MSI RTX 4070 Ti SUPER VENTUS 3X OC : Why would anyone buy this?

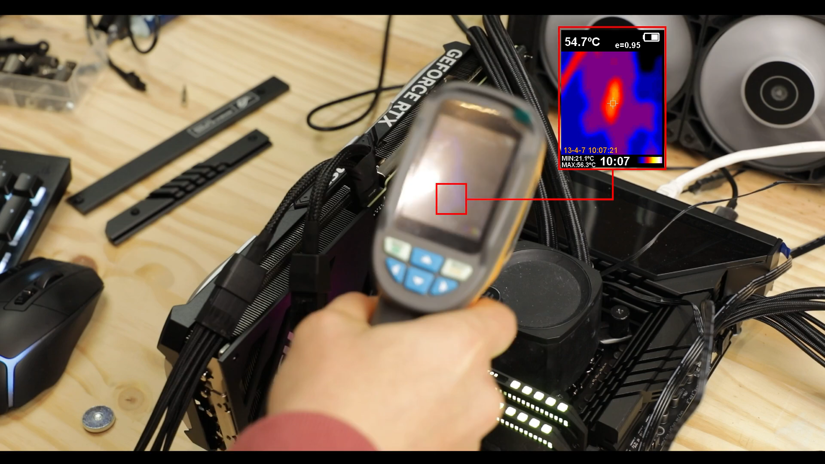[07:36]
On screen: spot 54.7°C
which is where all the heat gathers, which at least will ensure and guarantee a very long lifespan for this Ventus card.